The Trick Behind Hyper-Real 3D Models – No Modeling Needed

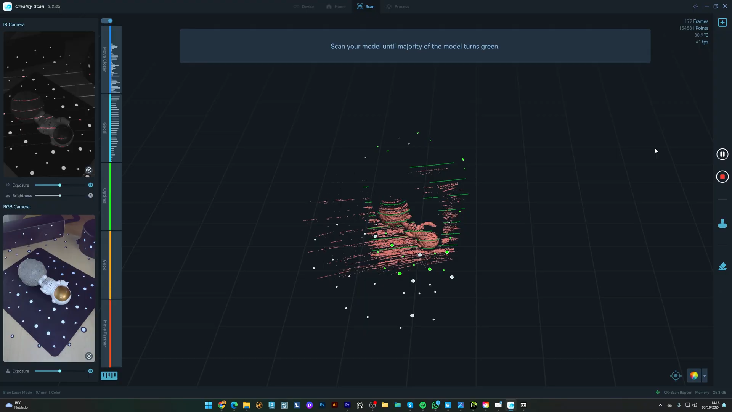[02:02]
Now we can start the scan.
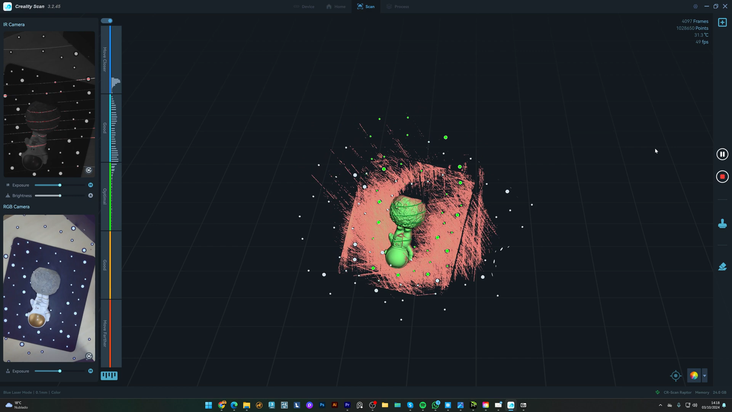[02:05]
The software will capture different angles, so you'll want to ensure the object is well lit, but without any harsh shadows.
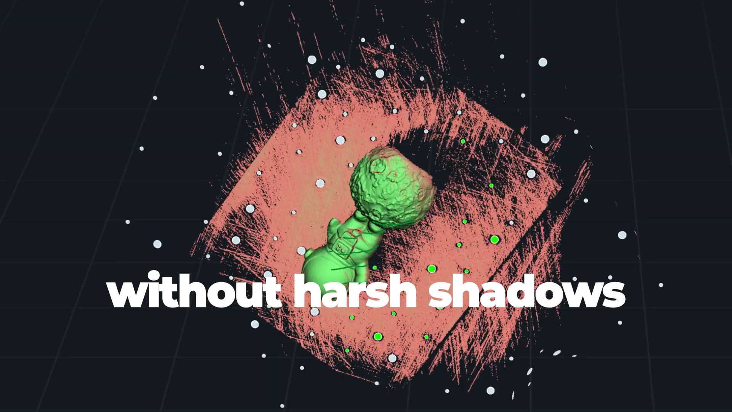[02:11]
I'm rotating the object to capture all the details, until the majority of the object turns green in the software.
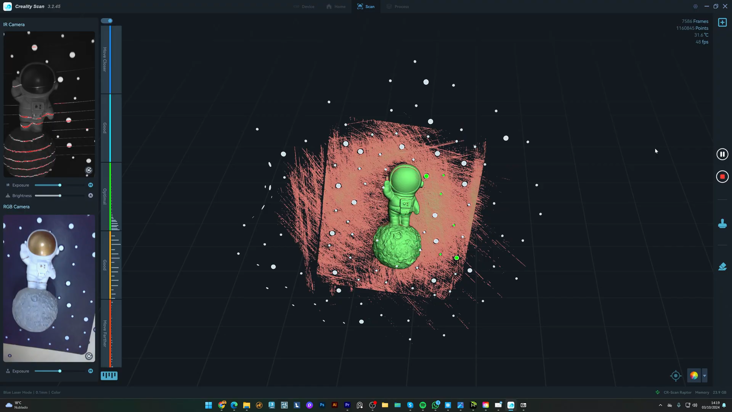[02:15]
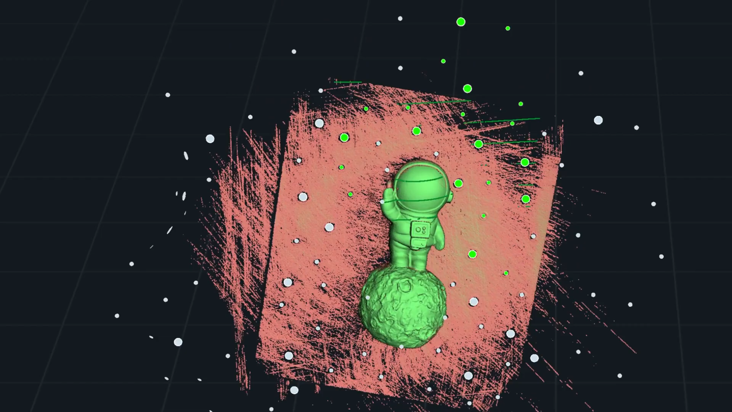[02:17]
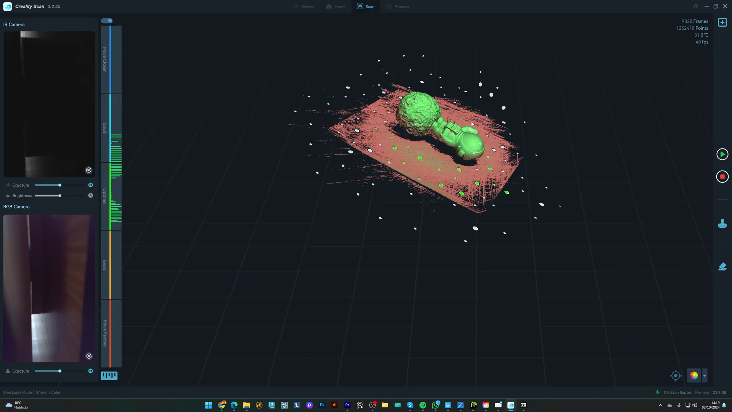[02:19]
And when the scan is complete, I press this button to finish. The software automatically processes the point cloud.
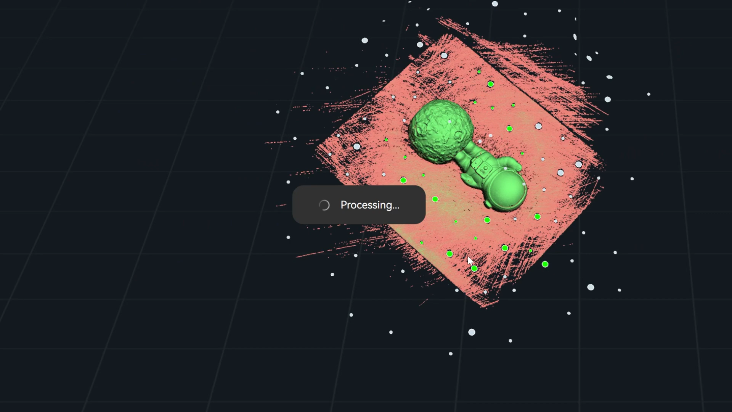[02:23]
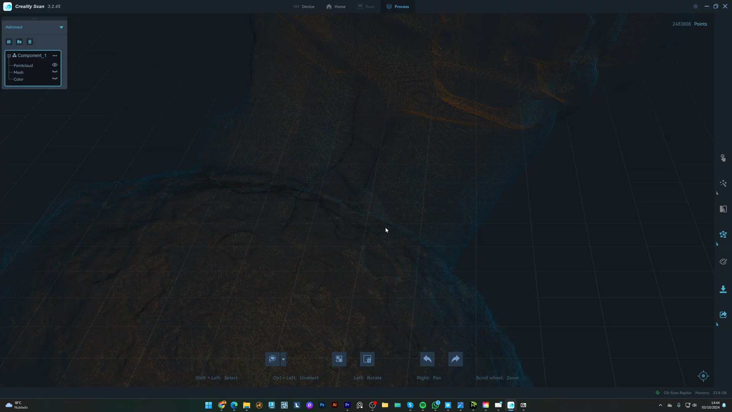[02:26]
A point cloud is a collection of tiny dots that map the surface of an object in 3D.
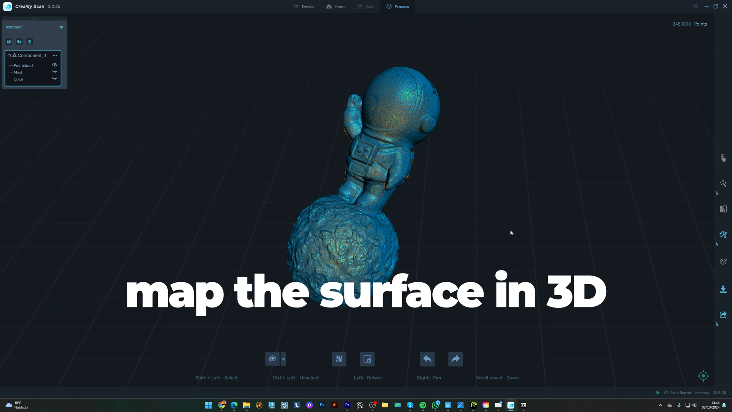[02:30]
From here, I can fine-tune the model by removing any unwanted parts.
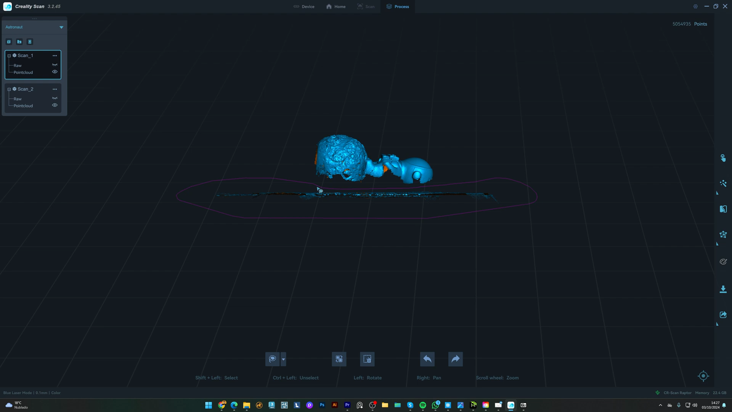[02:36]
Then I'll hover over the point cloud optimization, and I select Auto.
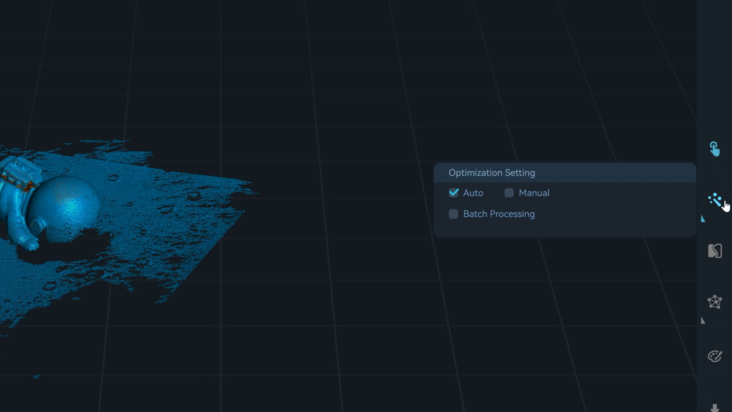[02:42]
Usually it works fine. Now I need to scan the other part.
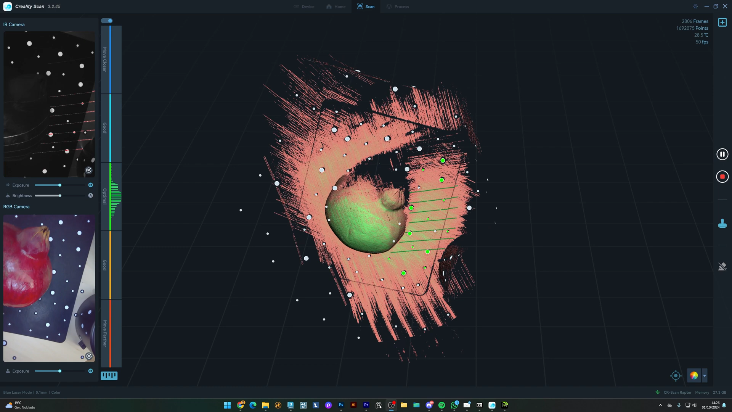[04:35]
And as soon as the majority of the model turns green, it's good to go.
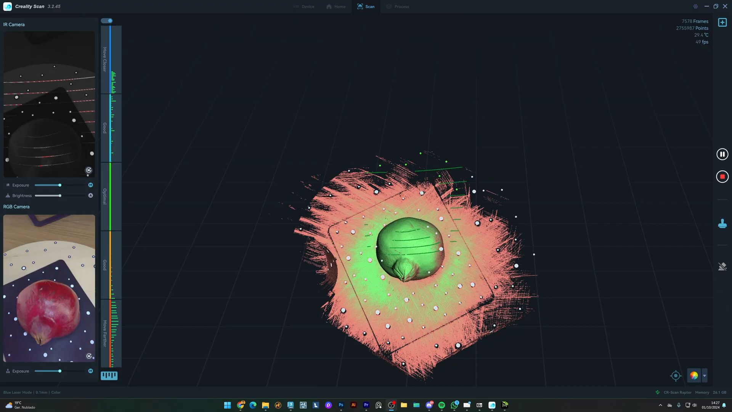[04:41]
I'm scanning three parts to better capture all the details and later merge them in the software.
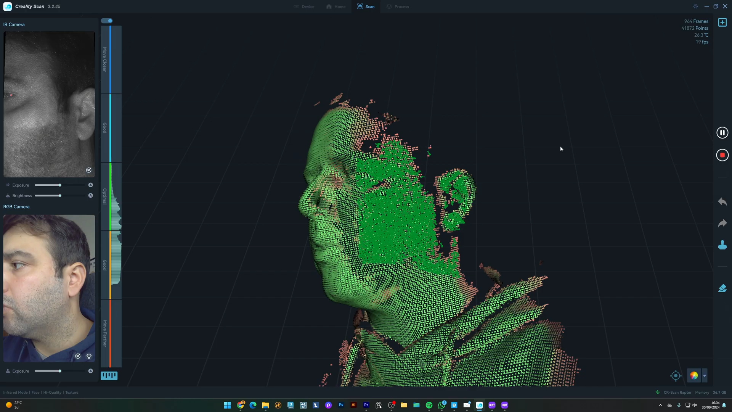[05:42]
But one limitation of this scanning myself is that I cannot capture the hair or the back of my head very well. For a more complete scan, including the back and hair, a more controlled setup would be necessary.
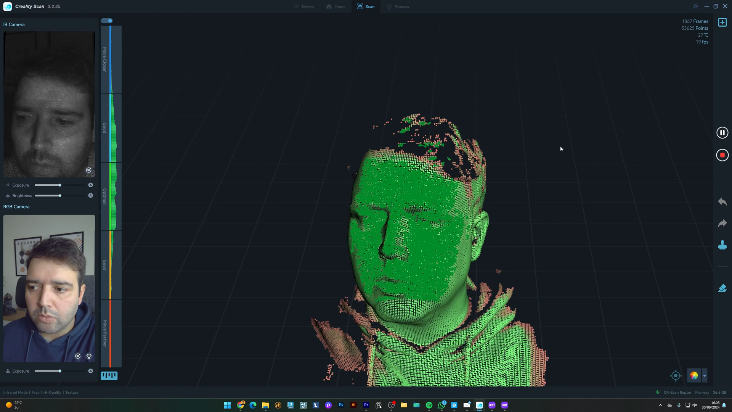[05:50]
And here's my face.
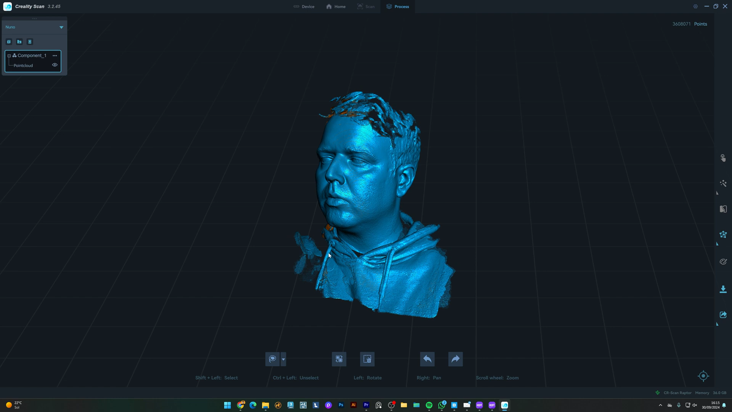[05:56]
You can see all the details it managed to capture. You can clearly see the level of detail it captured, from the contours of my face to the fine textures.
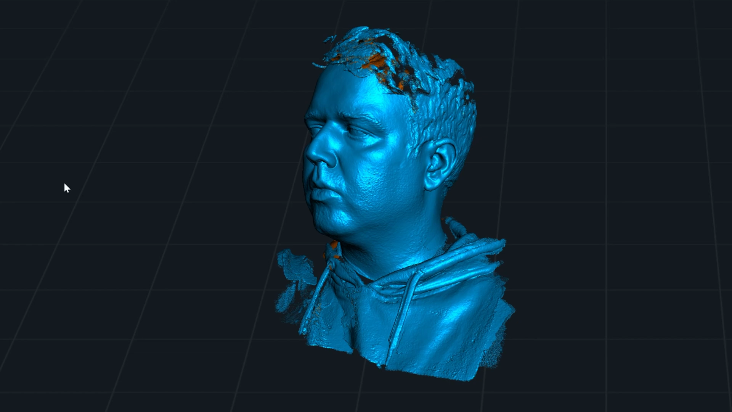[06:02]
Next, I have scanned the rock.
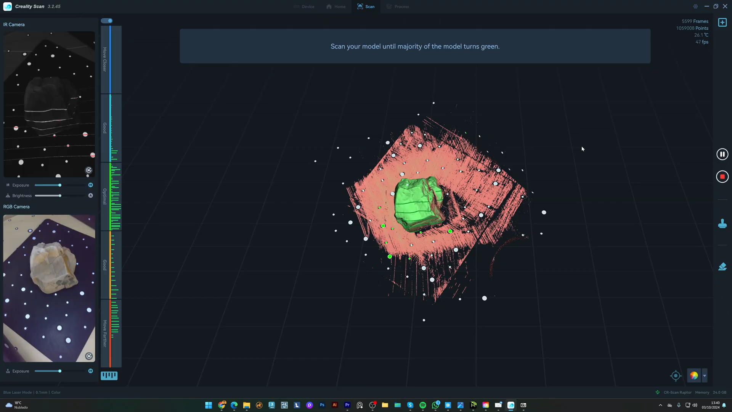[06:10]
These rocks are commonly used in environmental or outdoor architectural renderings. You can tell how well the scanner can capture detailed textures and uneven surfaces.
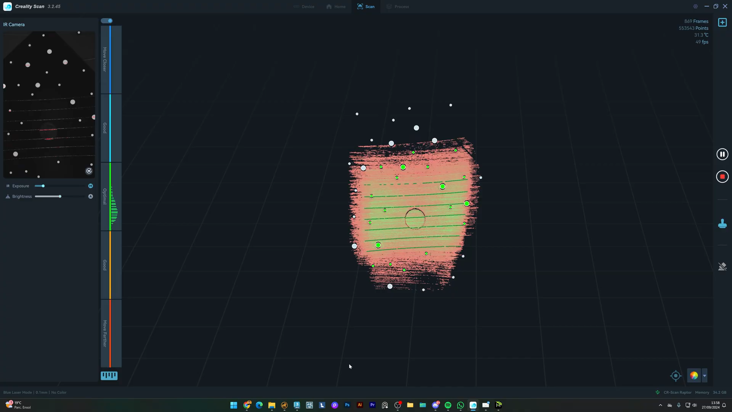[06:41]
And this is how it looks. Quite amazing, right? We can see all the details on the coin.